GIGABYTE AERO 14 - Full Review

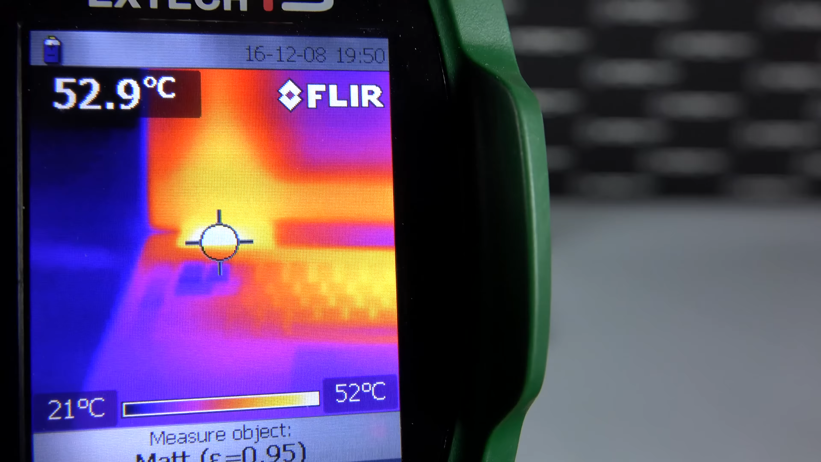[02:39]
On screen: spot 52.9°C, scale top 52°C, scale bottom 21°C
Looking at it with our heat gun, we can see that the heat builds at the back where the fans disperse their heat. The keyboard stays at reasonable temperatures with most of the heat in the middle, but nothing hot to the touch. And then at the back of the device, you can see a little bit of heat forms back here,
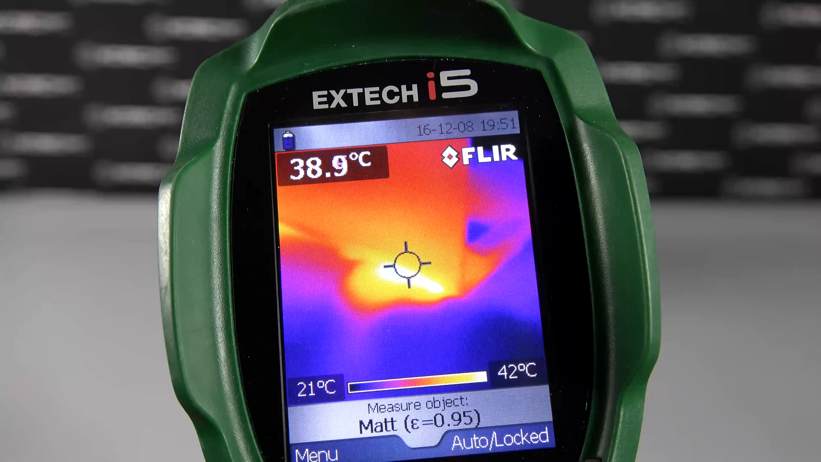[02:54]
On screen: spot 38.9°C, scale top 42°C, scale bottom 21°C
but not as much as on the previous screen at the top as the heat is not dispersed out the back of this device.